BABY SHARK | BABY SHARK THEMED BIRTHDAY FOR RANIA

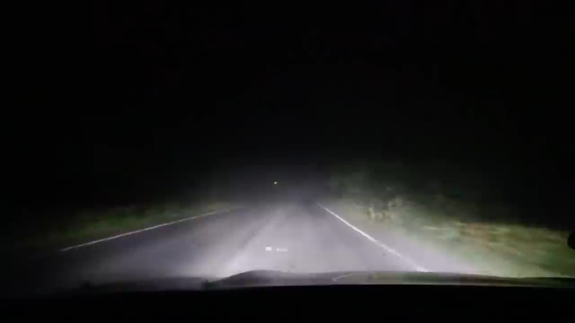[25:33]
the hell it's like a ghost road and now it's clearing up that's crazy dude something's gonna pop up no i cannot see a thing